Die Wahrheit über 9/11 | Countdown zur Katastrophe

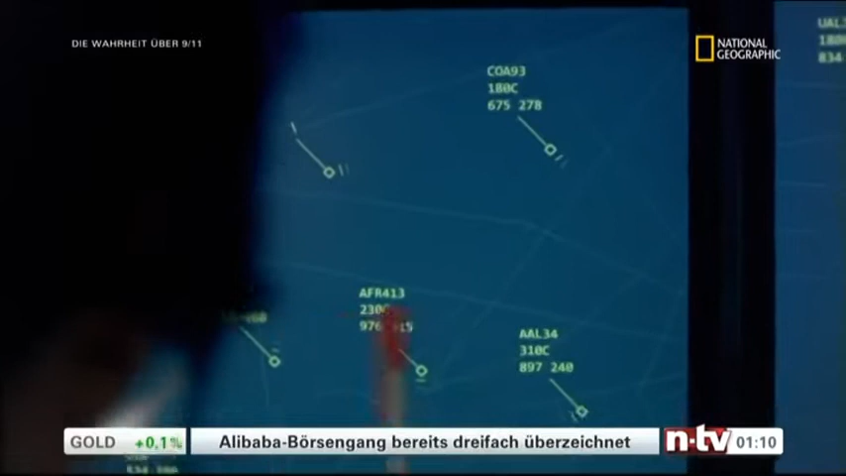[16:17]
Während sämtliche Maschinen landen, entdeckt die Flugsicherung um 9.44 Uhr einen vierten Flug, der einem verdächtigen Muster folgt, den United Airlines Flug 93.
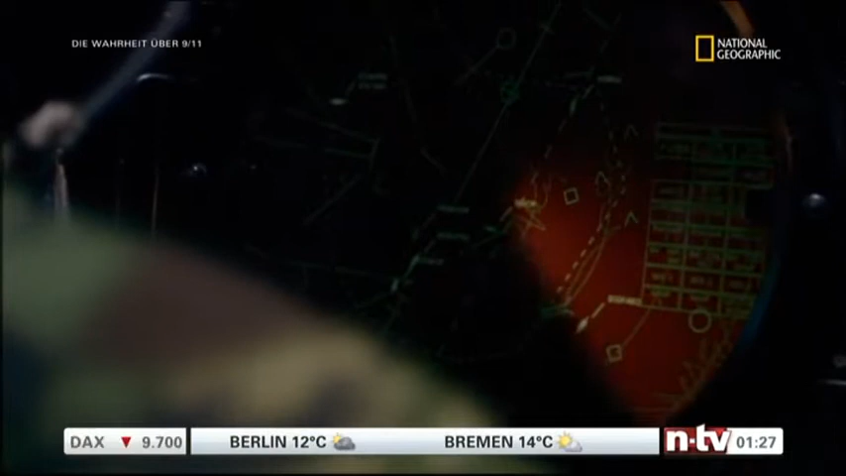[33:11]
Das Militärradar ist auf potenzielle Bedrohungen von außerhalb der Grenzen ausgerichtet, nicht auf zivile Linienmaschinen.
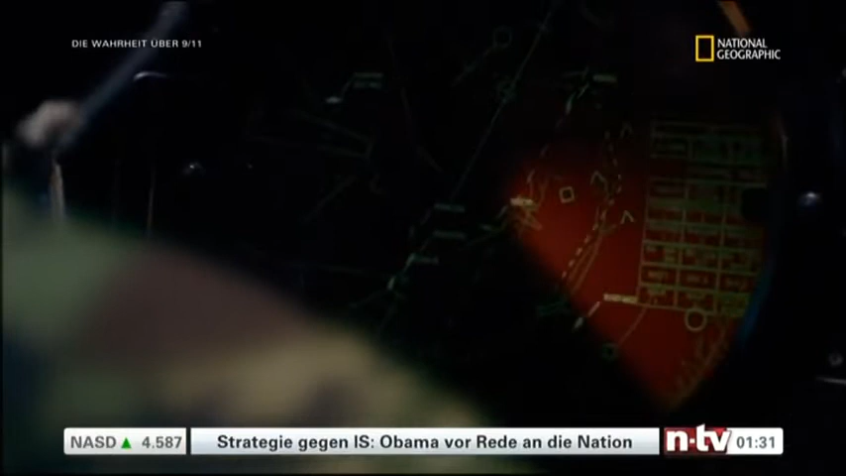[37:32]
Es war auf dem Radar. Sie waren autorisiert, es aufzuhalten, im Notfall abzuschießen.